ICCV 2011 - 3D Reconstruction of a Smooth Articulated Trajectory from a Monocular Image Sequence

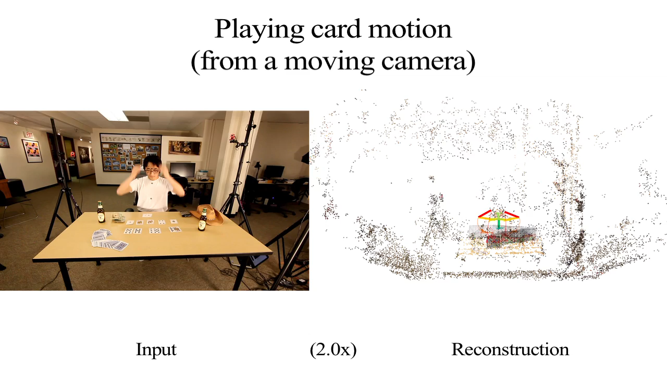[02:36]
We recover the camera poses and background static structure in 3D using an incremental structure from motion algorithm.